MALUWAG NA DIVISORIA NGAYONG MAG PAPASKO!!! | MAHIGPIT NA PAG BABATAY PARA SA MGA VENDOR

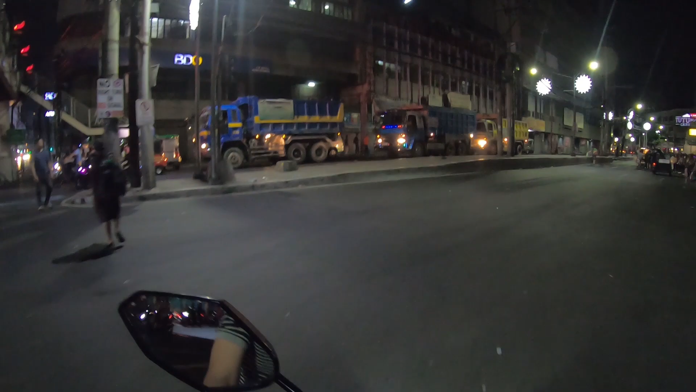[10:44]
Sige ha, eh, nakita nyo mga truck na yan, mga pang clearing operations ng mga garbage collectors natin dito sa Divisoria. Oh, see? December 12 guys, tatlong tulog na lang simbang gabi na, diba? 13 days na lang Pasko na. Oh, as you can see guys, ang luwag, diba?
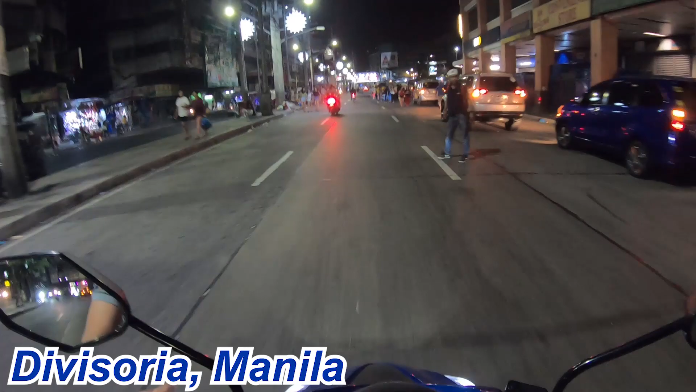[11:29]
tao na payat, hirap pang maglakad dito. Ayan, aside from this, ito lang ang napansin ko dito, no, lumalagpas na sila, dapat yan nasa loob lang ng ng Tutuban Center. Ah, pwepesto sila ha. Oh. Pero yung vendor na yan, nandito pa sila sa gilid ng Tutuban Center, no?
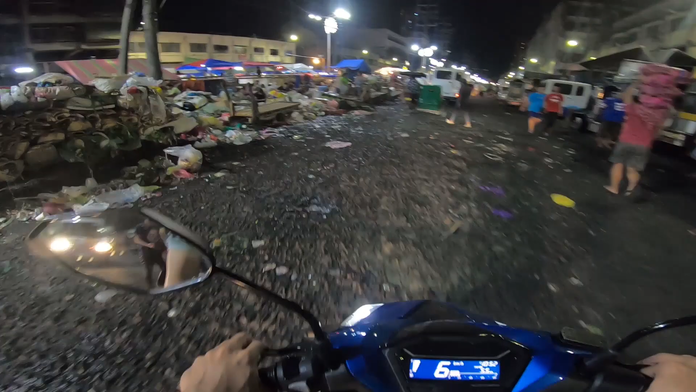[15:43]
And take a look, guys, kung gaano siya kadumi sa gabi. Diba? Diyan itinatambak yung mga gulay na patapon na tapos nire-recycle ng iba nating vendor. Grabe, diba? Kita nyo ba yung itsura na yon?
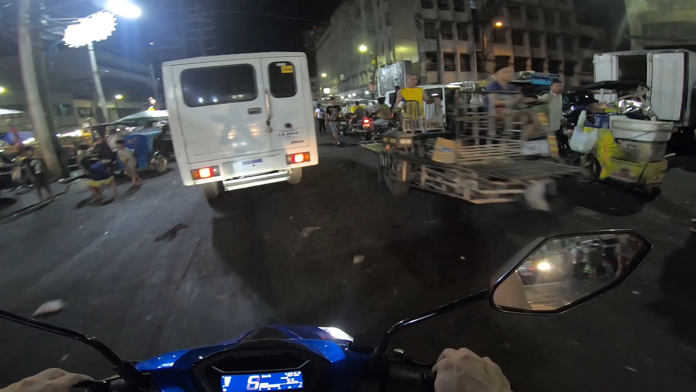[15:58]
Kaya kapag binobombaan siya, talagang napakaraming libag ang natatanggal.
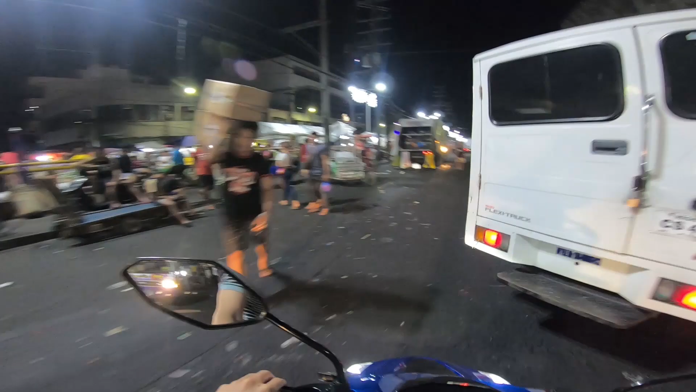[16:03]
Yung side na yan, Moriones, ano yan, Divisoria yan, napalaban tayo sa traffic. Ayan, lalaki kasi ng truck, pero ayan naman.
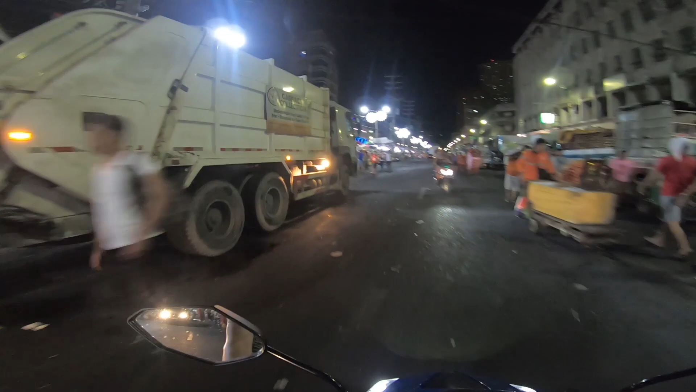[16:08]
May mga garbage collectors naman tayo na handa naman agapan yung mga basurang nagkalat dito. Ayan.
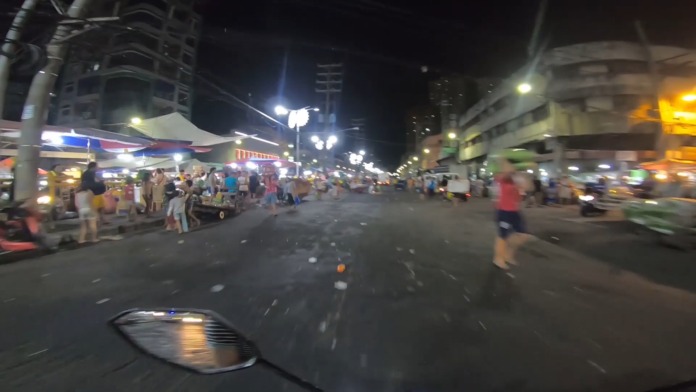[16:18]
May mga polis na nagro-robing, oh. Nakakatuwa. Ayan. Shoutout sa mga polis dyan na nakakapanood nito, no?
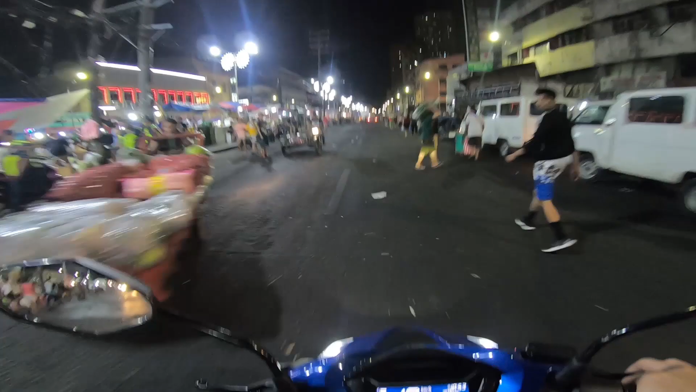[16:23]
Or sa mga kaedad ko dyan na may magulang na polis, eh, shoutout sa mga magulang nyo. Maraming salamat for the cooperations dito sa Manila para sa ayos ang Kamaynilaan.
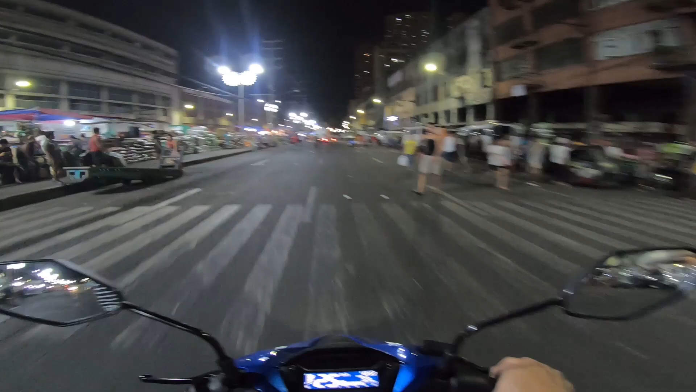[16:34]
Oh, diba? Ano, may polis. Kailangan nga naman kasi nilang paigtingin talaga ang pagbabantay ngayon. Lalo na, papalapit na ang Pasko. Oh, okay. Oba, kanto by kanto may mga polis. Oh. Oh my God. Pasukin natin to. Ayan, oh.
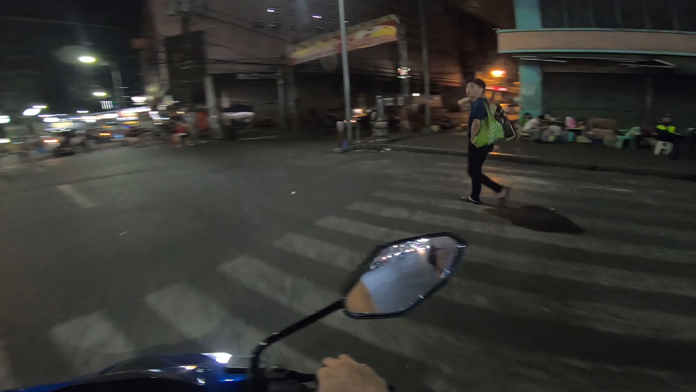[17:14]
Pasok tayo dito. I think this is not a one way. Wala naman nakalagay.
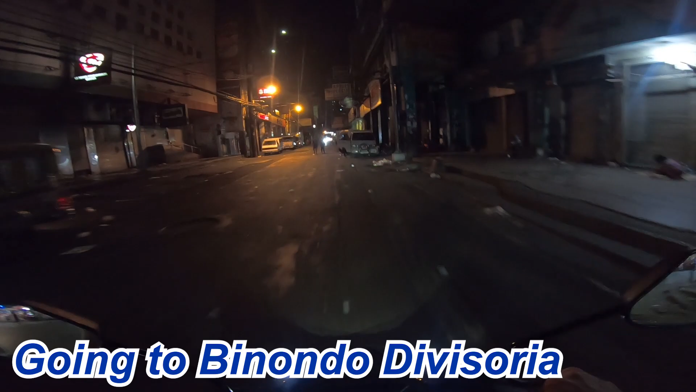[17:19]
Okay.
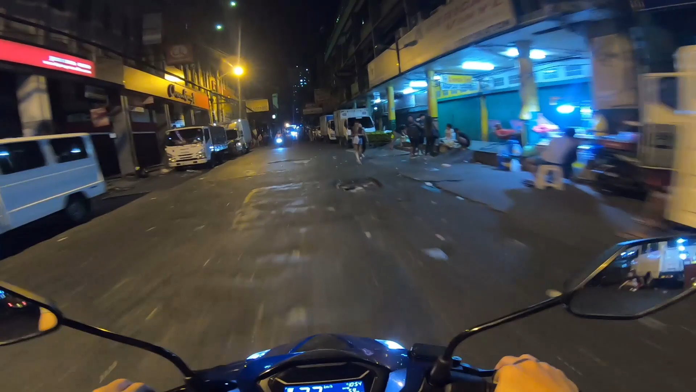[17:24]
Ito yung kabilang side lang ng Ilaya Divisoria. Pasukin lang natin para hindi na tayo lumayo. Ang dilim, oh. Itong lugar din to, guys, sa mga hindi mo nakakalam, sa mga ka-J channel ko dyan,
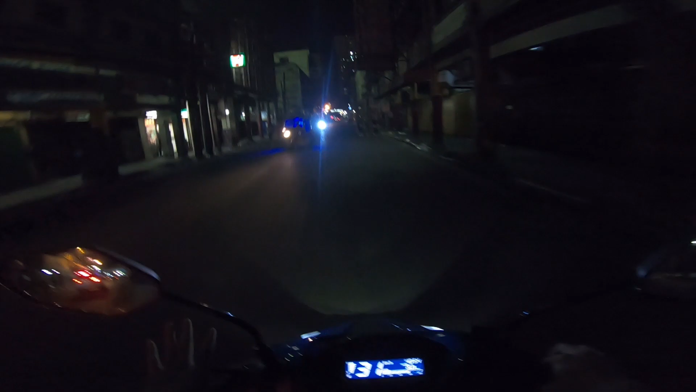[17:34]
sa mga mommies and daddies, eh, talagang napakarami rin hong vendor dito mapaumaga or mapagabi. Actually, mas marami sa gabi kasi hindi mainit, diba? Tsaka sa gabi kasi mga naglalabasan sa office, kagaya nito, alas 10 pa lang, mga palabas pa lang yan sa opisina, yung mga tita-tito natin dyan. Okay, kita nyan? May police mobile sa likod natin.
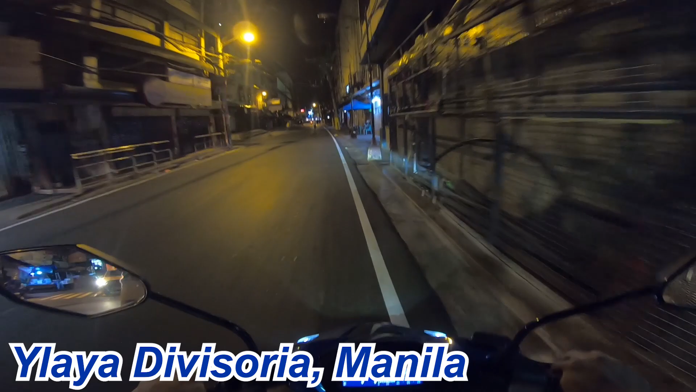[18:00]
Oh, Ilaya Divisoria to, guys. Hindi ho to ghost town, no? Ulitin ko lang. Ayun yung Tabora. Medyo masikip. Oh, ang kinis ng sahig, oh. Bago kasing asfalto. Oh, di ba? Very good ang mga polis dito sa Divisoria, nag-iikot. Oh. Bukod sa nag-iikot, may mga nakatayo din na polis sa labas para bantayan yung mga maglalatag ng mga sarili nilang mesa.
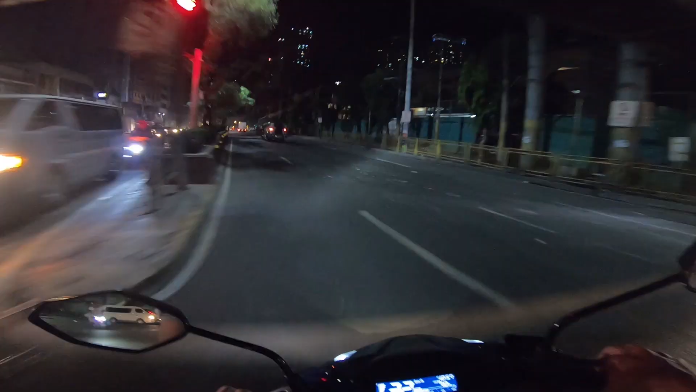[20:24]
Kita nyo itong daanan na to. Itong kahabaan na to, papunta ho to ng Jose Abad Santos. And time check ulit, 10:58. Pero makikita nyo yung kalsada, ang linis. Diba? With the good leadership, papapasunod mo talaga ang mga followers mo or mga employee mo guys. Biruin nyo ha, dati, ito ha, magkantuan na lang tayo habang pawi tayo, no? And habang nagsasightseeing ka dyan sa lugar natin, no?